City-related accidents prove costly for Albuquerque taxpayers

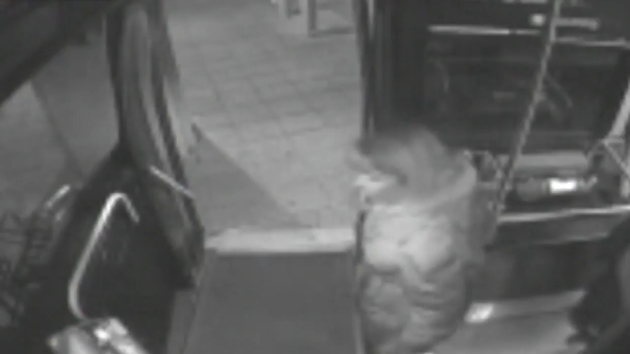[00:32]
Her foot is caught under the moving wheelchair ramp. No, I'm not. That thing is on my foot. Video shows the woman was on her cell phone as someone shouts.
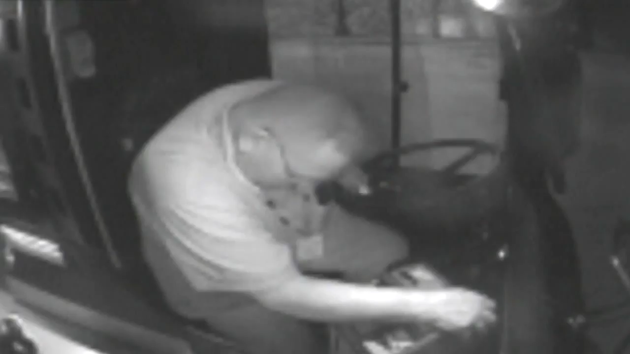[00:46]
According to the incident report, the woman refused transport to the hospital and took the railrunner back to Santa Fe. I don't need an ambulance.